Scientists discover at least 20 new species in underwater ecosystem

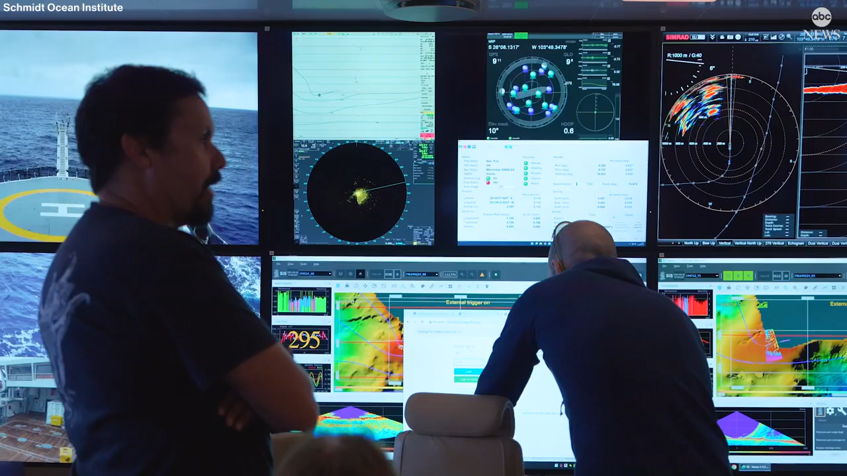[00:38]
We detected a sea mount, a new sea mount. It's almost two miles high, so it's not a small feature.